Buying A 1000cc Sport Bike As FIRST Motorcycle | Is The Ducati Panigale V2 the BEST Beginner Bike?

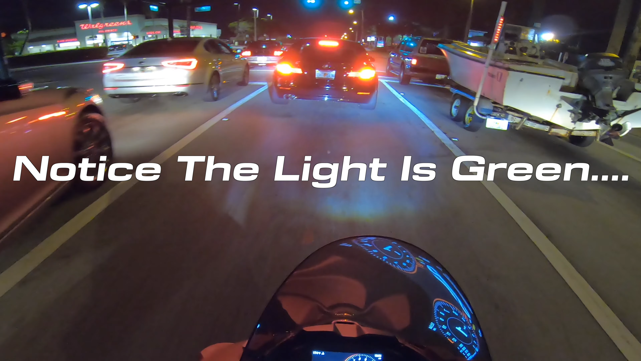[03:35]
Did you awake or not bro? Dude I love that I got to get a quick shifter for the R1 Hear me out Here's why I mean there's a couple reasons So you can tune this bike down So that The power is not that aggressive And if you watch my test ride When I got the bike It was in a street mode It was in a very detuned Almost like a neutered mode And I was like man Where's the freaking power?
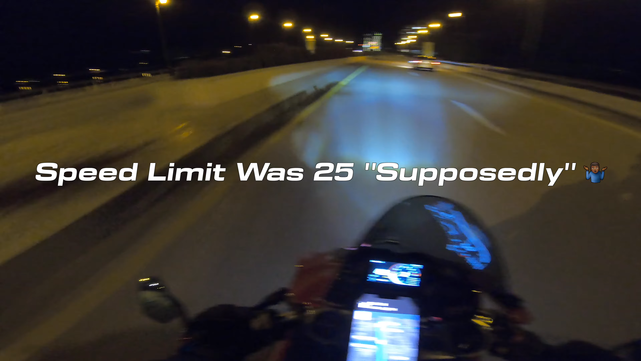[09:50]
Oh sh** Man I'm out here just cruising Oh he's not in this car Praise the lord He's not in this car
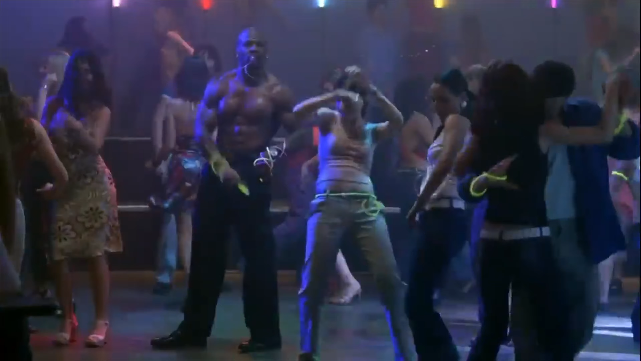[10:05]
Man look at that Tell me that is not a cool shot
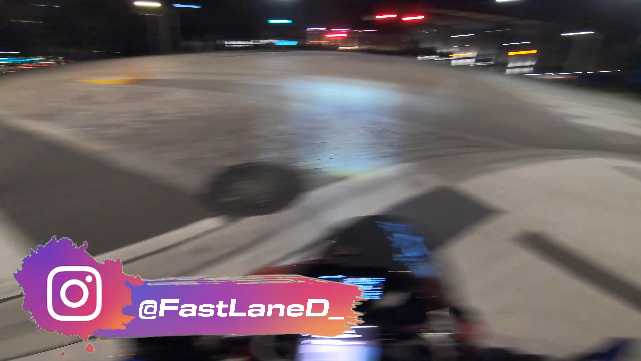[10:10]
It is just gorgeous out here man And there's been
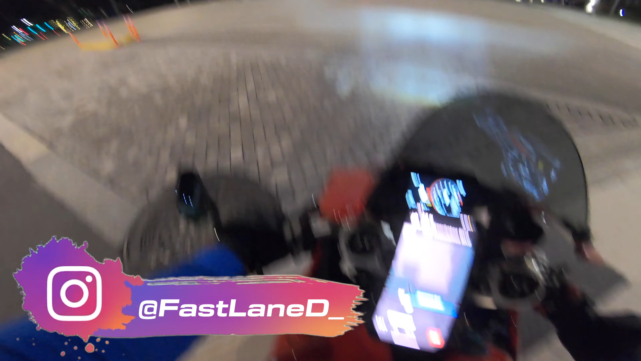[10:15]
some really cool cars driving by People are having fun out here man
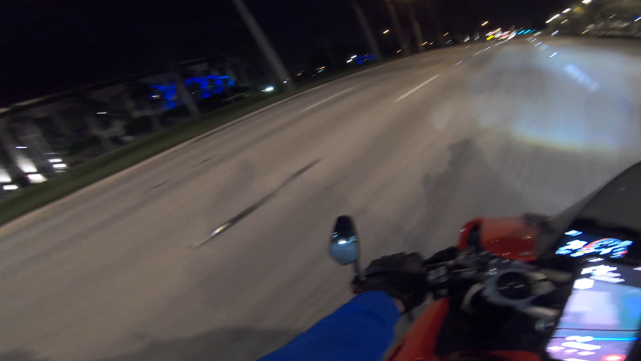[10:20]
Just enjoying South Miami I mean can you freaking blame them But yeah that's all I got for you guys Like I said you can start on This bike as a first bike Do I recommend it? Nah I definitely think there's other better options out there And I feel like you'll thank yourself Once you start on something else And then get back on this bike It can be done But why take the unnecessary risk?